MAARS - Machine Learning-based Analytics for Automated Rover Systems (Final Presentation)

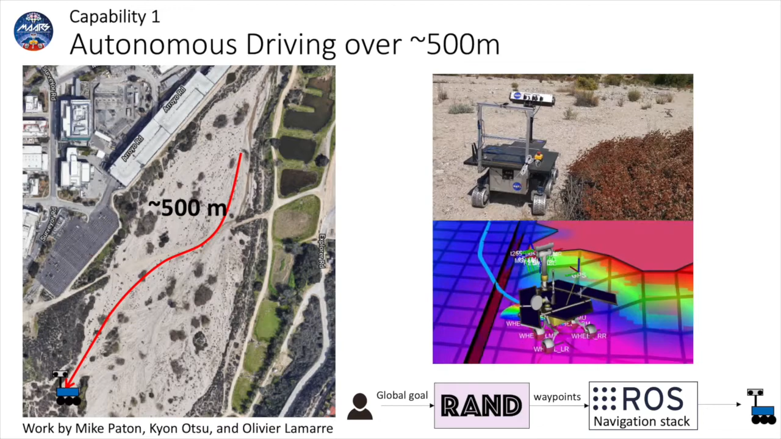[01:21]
The autonomous drive was achieved by commanding a goal to the Rand Strategic Planner, which generated waypoints on the fly to an onboard terrain-aware local navigation stack implemented using ROS. The second capability was terrain-aware navigation. Unlike existing Mars rovers that only use geometric information to detect obstacles,